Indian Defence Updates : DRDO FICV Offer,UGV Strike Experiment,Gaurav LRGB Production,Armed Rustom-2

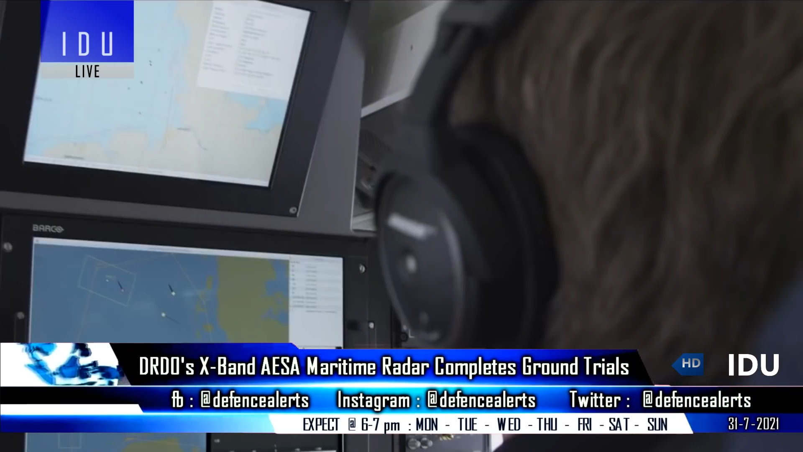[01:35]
The Maritime Patrol Radar consists of 800 transmit receive modules,
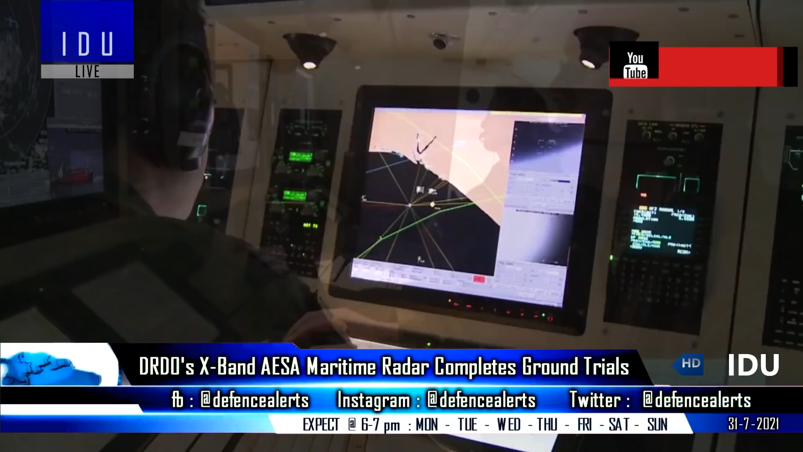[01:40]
and is the primary sensor in maritime surveillance,